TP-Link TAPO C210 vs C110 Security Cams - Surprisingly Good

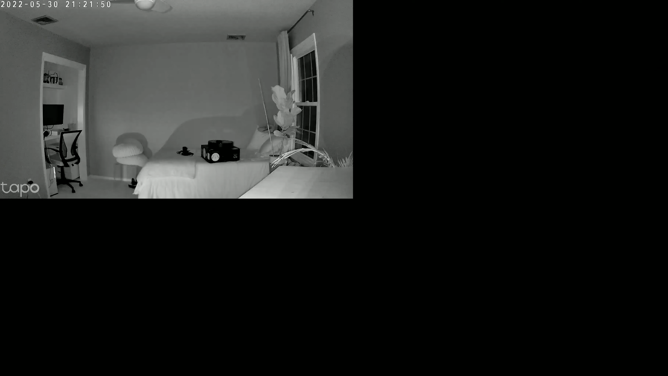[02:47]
night vision on your c210 and this is the night vision on the c210